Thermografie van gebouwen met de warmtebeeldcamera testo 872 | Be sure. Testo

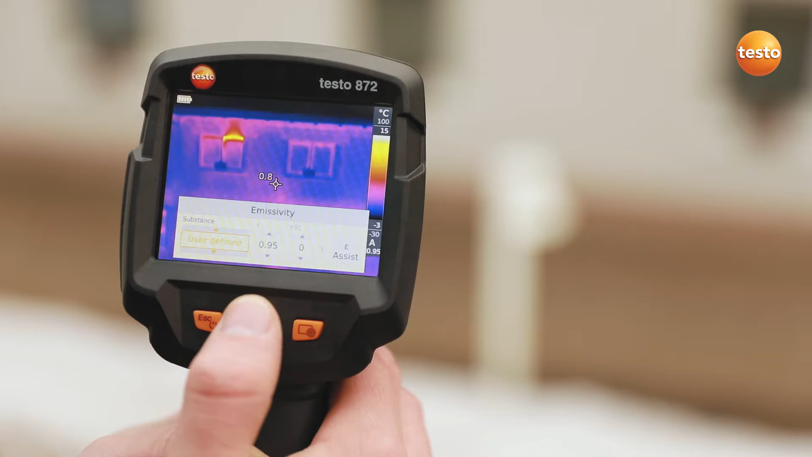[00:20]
Thanks to the stored table, this is very easy to do. You can set the scale of the thermal image automatically, manually or with the Testo Scale Assist function. The Testo Scale Assist makes it easier for you to inspect facades and walls, indoor and out.
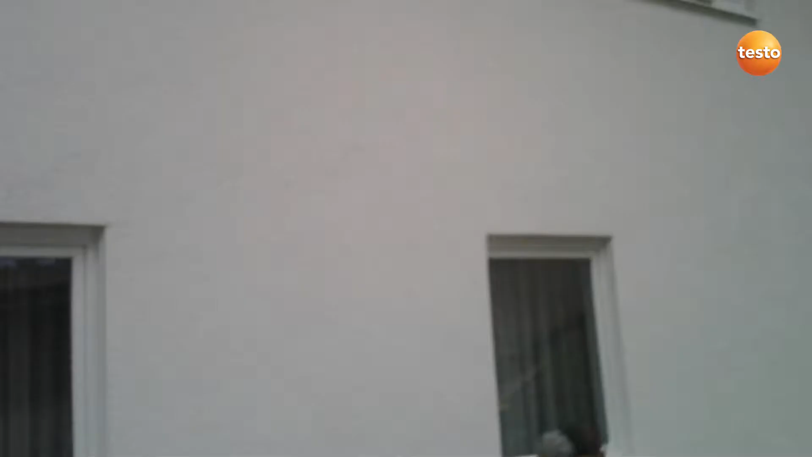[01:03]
A cold bridge along the hole of the intermediate floor.
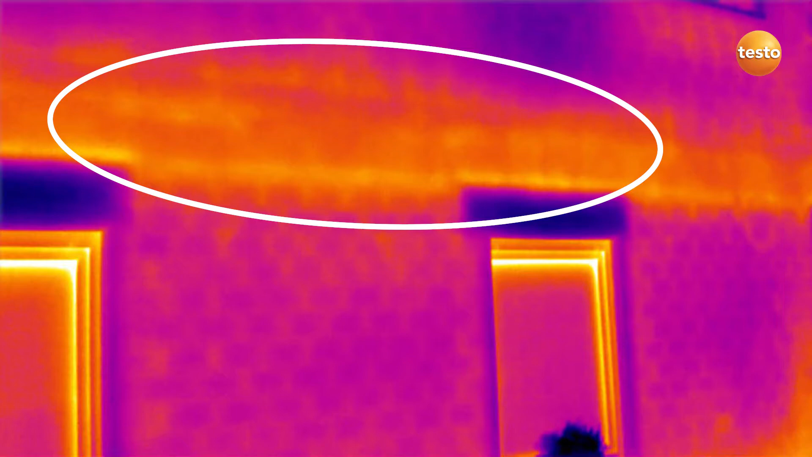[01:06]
The badly insulated riser of a radiator.
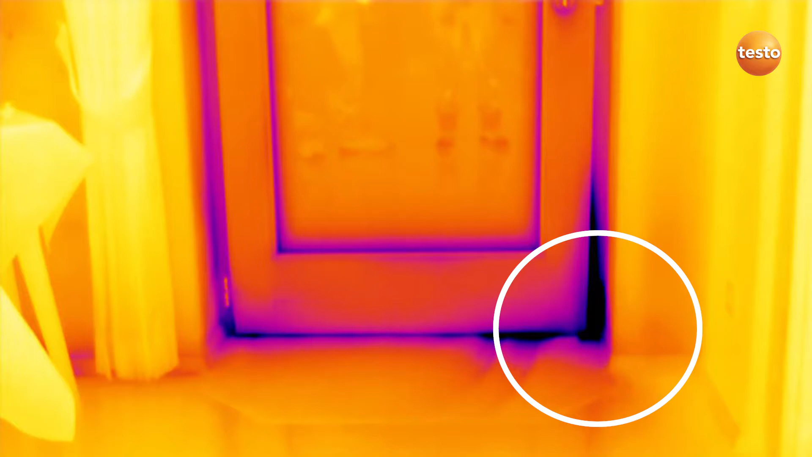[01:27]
A lack of insulation is a typical energy-related fault, as you can clearly see here.
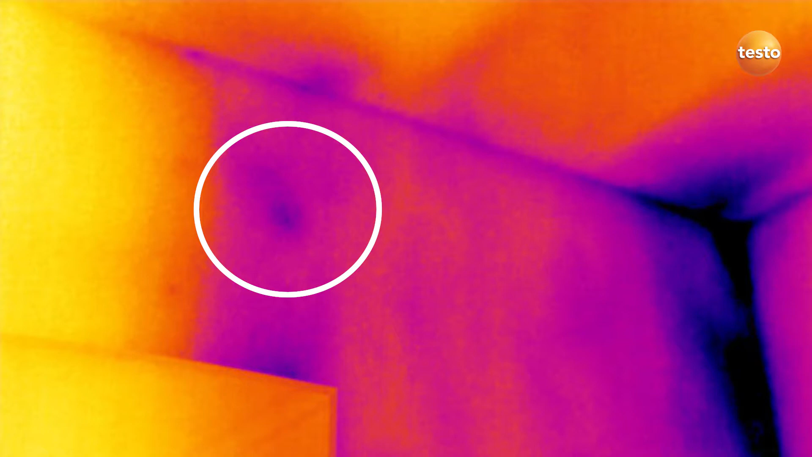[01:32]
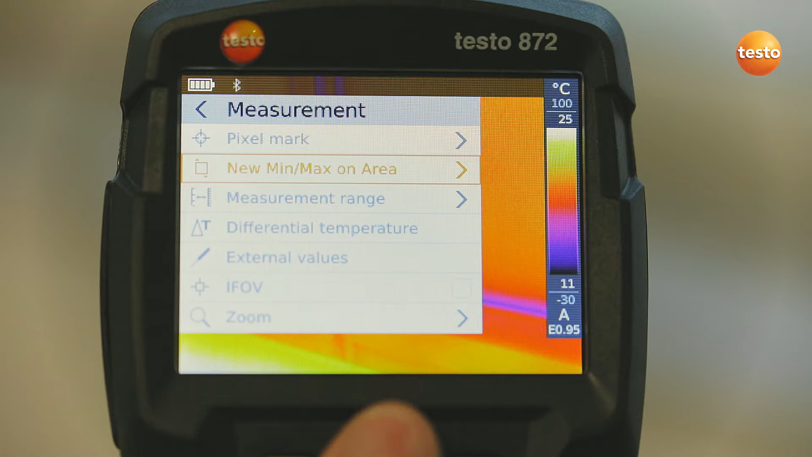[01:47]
measured with the thermohygrometer Testo 605i into the image.
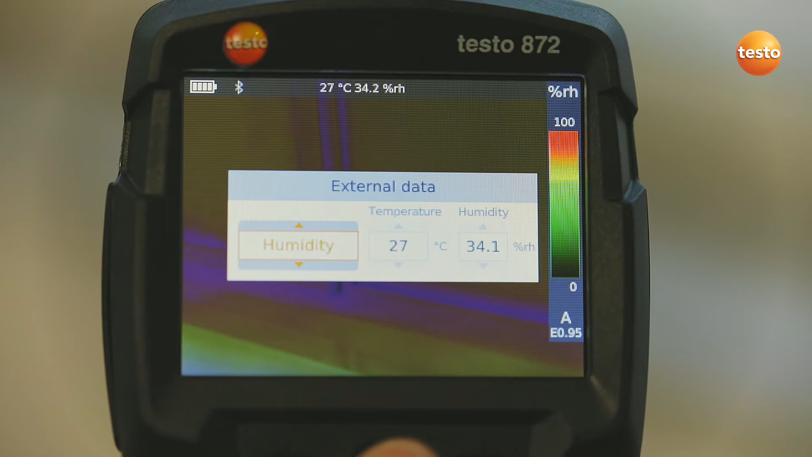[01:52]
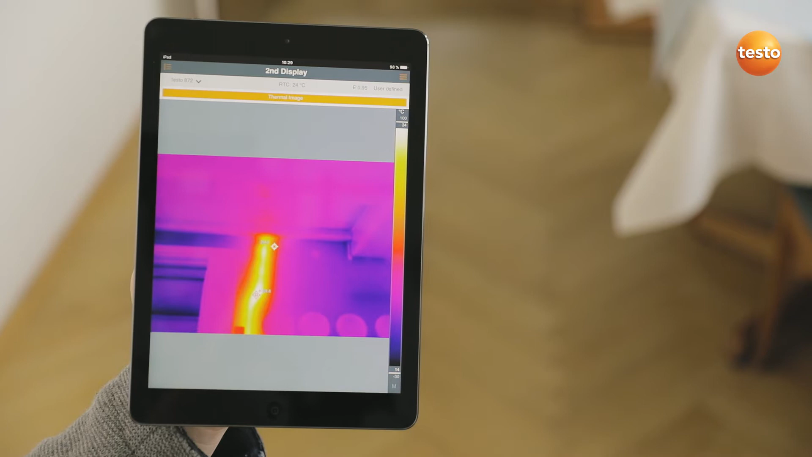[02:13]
Ideal when you're on-site and need a second display.
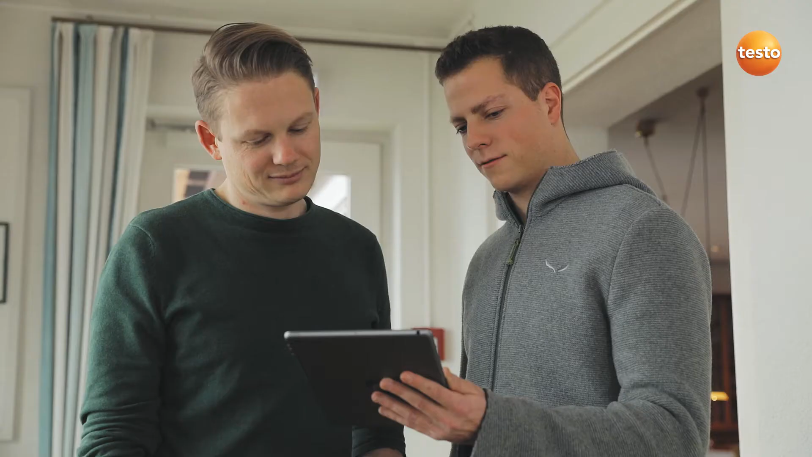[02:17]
To demonstrate something to the customer, for example.
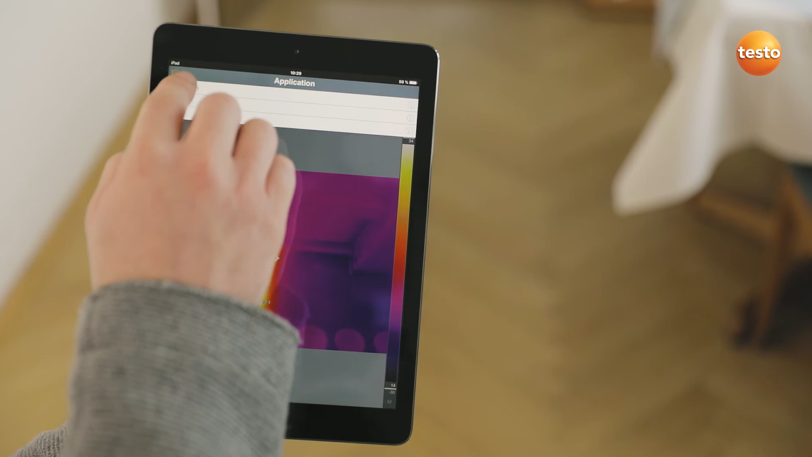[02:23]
In addition to this, the app allows you to control your imager remotely,
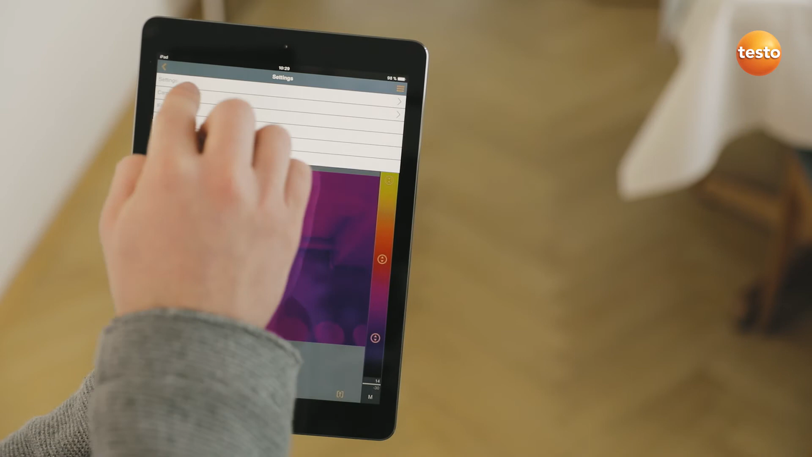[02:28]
activate Testo's super resolution for more detailed thermal images with four times more measurement values, and to create and send reports.